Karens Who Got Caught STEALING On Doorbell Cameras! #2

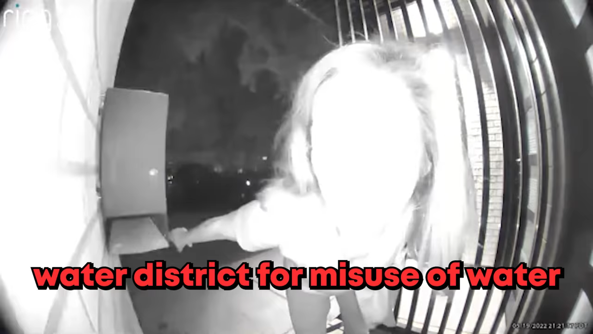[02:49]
water so i just wanted to let you know about your sprinkler okay kevin here doesn't seem to understand that he's actually committing a crime here but i don't think that's going to stop him either do you
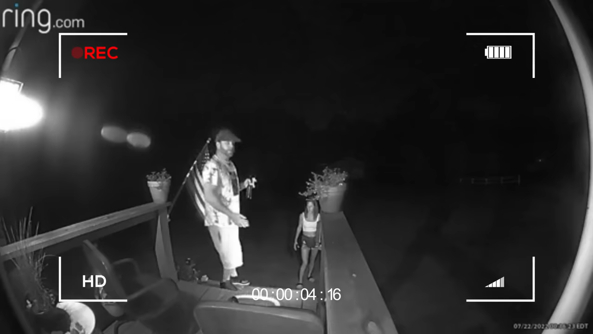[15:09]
Karen and Kevin are so entitled and they do not care that their neighbor's ring doorbell films what they do what they ask is absolutely crazy